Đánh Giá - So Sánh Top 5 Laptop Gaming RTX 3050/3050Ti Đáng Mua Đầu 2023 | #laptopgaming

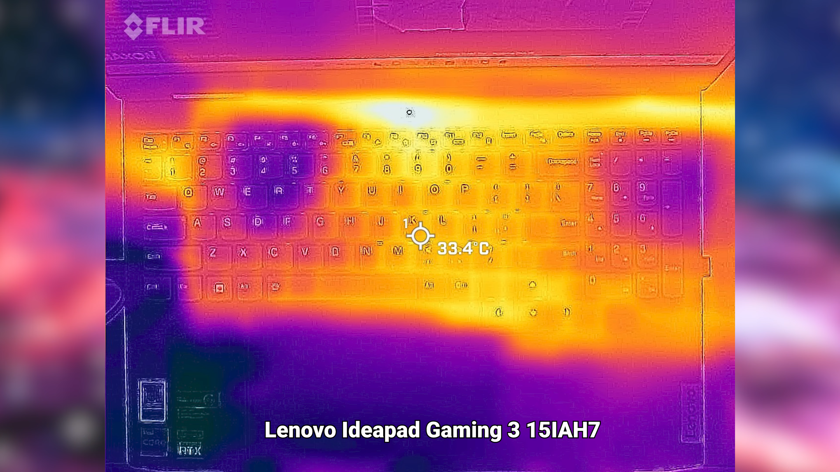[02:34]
On screen: spot 33.4°C
và trong quá trình đó thì mình nghĩ rằng các tựa game sẽ khá là ít khi có thể vận dụng hết được 100% hiệu năng của CPU
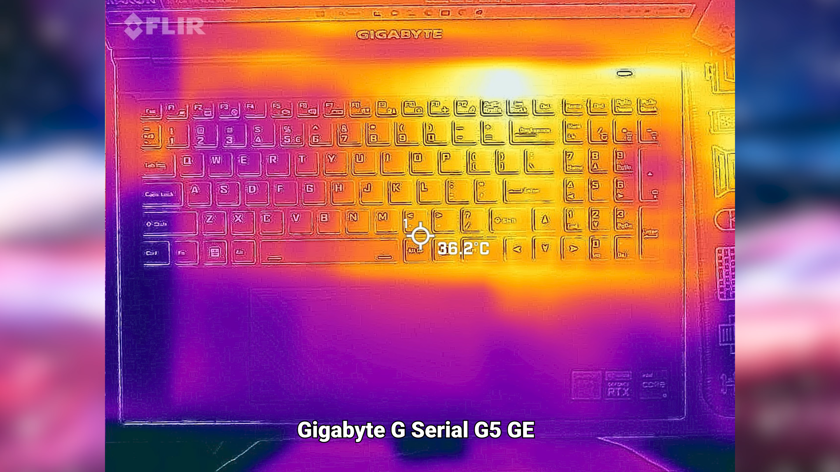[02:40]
On screen: spot 36.2°C
khi mà mình đo như thế này thì mình cũng có đo tại các vị trí ví dụ như là vị trí trung tâm của bàn phím nơi
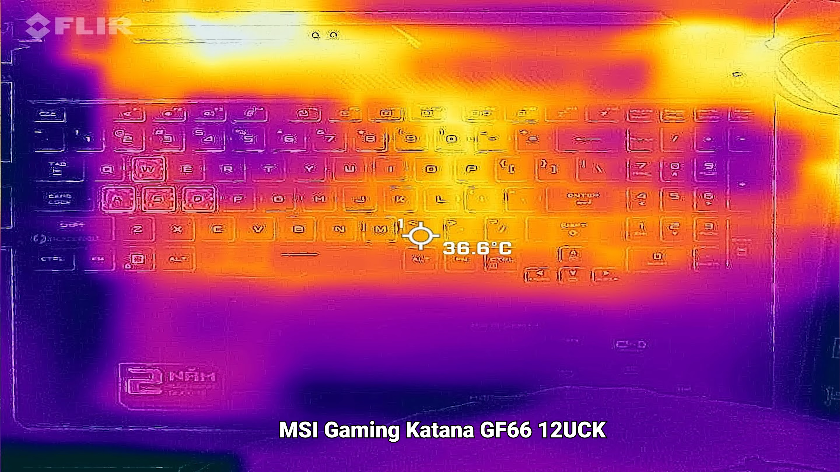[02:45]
On screen: spot 36.6°C
mà anh em có thể tiếp cận tay đến nhiều nhất và ngoài ra thì mình cũng sẽ đo phần nhiệt độ cao nhất ở
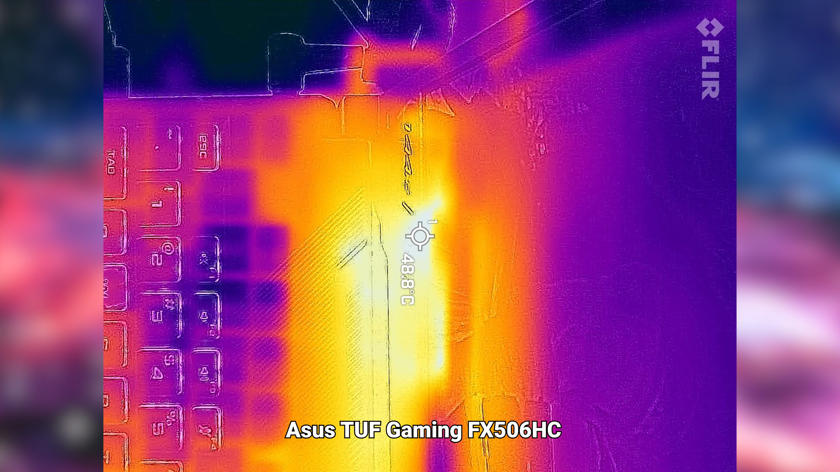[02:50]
On screen: spot 48.8°C
trên thân máy của mỗi dòng máy ví dụ như là ở các vị trí cố hữu nóng như là phía